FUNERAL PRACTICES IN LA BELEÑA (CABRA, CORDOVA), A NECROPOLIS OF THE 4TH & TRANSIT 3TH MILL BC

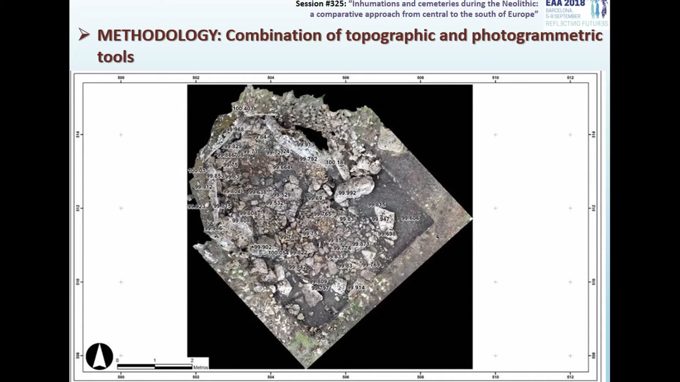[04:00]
and of its structure and some specific details.
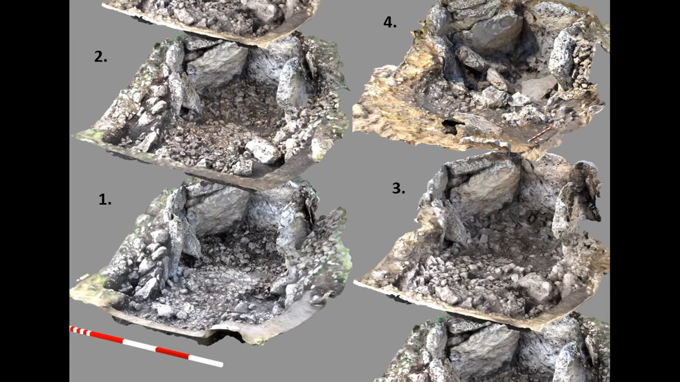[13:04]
Third, the sealing of chamber and corridor and excavation of two pits with remains of fauna. And last, the dismantling and final closure by throwing the dismantling orthostats into the chamber.